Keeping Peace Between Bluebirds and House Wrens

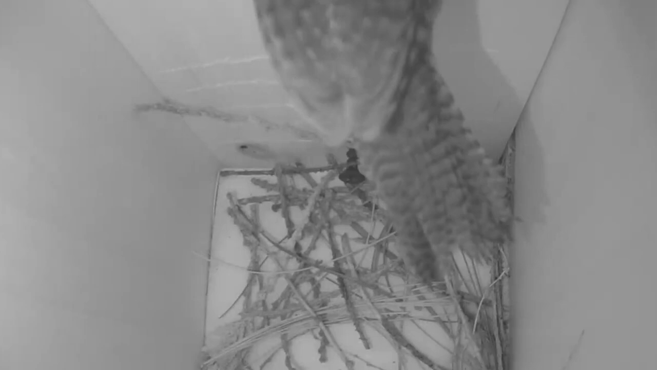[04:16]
get to a certain height and then you can remove sticks now if it's an active ren
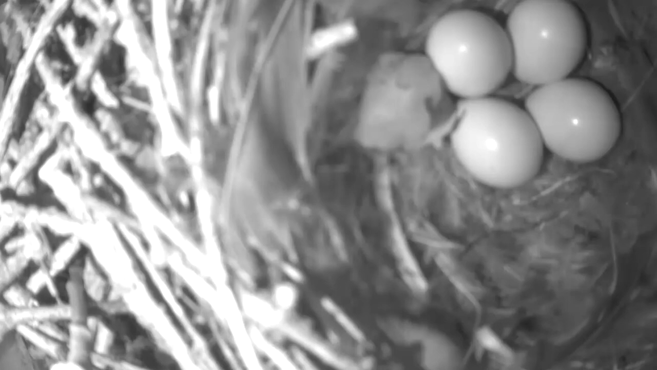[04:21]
nest with eggs don't remove anything that's an active nest and it would be illegal to remove anything but because wrens are known for building dummy nests
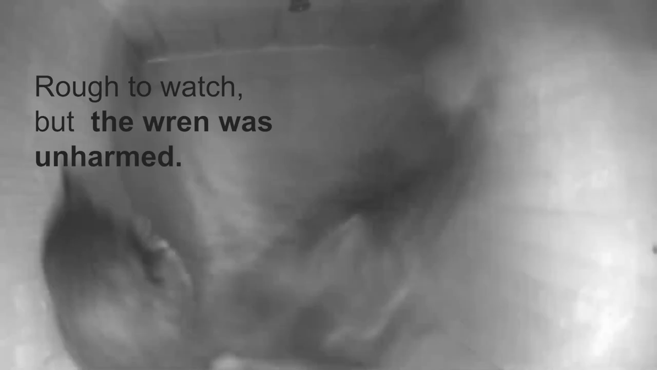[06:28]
I I saw this happen very recently and
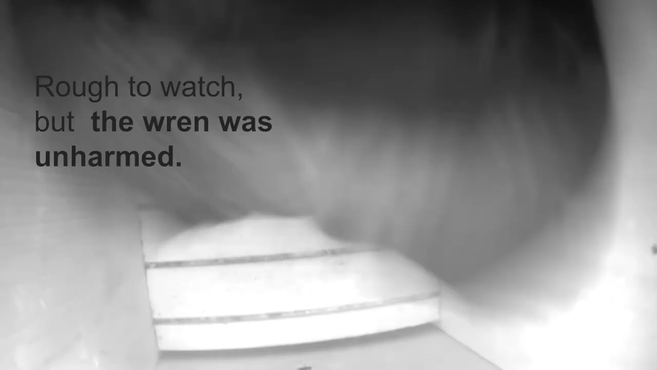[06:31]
and thankfully he let the wren escape with his life but that also helps is you know your own birds are